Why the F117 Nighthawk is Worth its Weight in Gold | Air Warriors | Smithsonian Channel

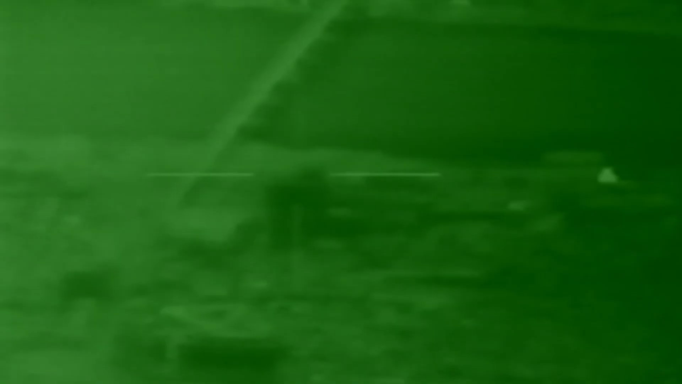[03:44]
At 2:51 a.m., pilot Greg Feast unleashes the first bomb of the war onto a radar central command post.